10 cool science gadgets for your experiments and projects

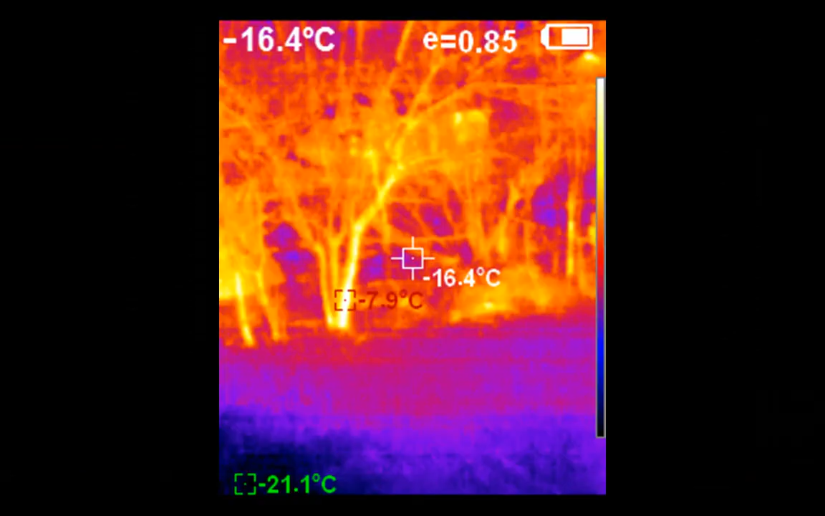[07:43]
On screen: spot -16.4°C, max -7.9°C, min -21.1°C
seen and goes beyond numbers and charts the world around us reveal heat